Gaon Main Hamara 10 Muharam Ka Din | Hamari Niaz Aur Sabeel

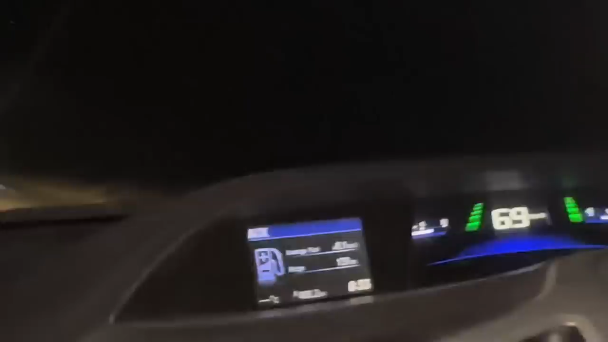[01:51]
चलिए जी अभी गाँव चलते हैं और फिर आपसे मिलते हैं।
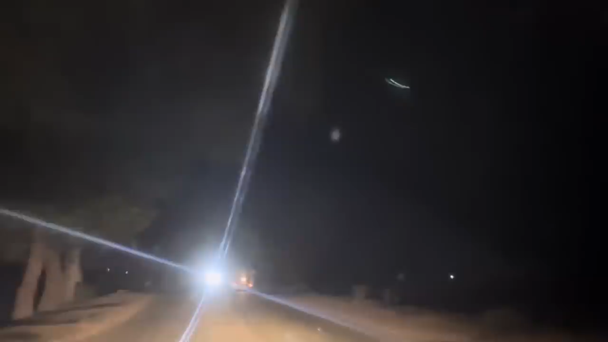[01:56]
अस्सलाम वालेकुम। अभी फाटक बंद है जी हड़प्पे वाला, और हम लोग जा रहे हैं घर वापस।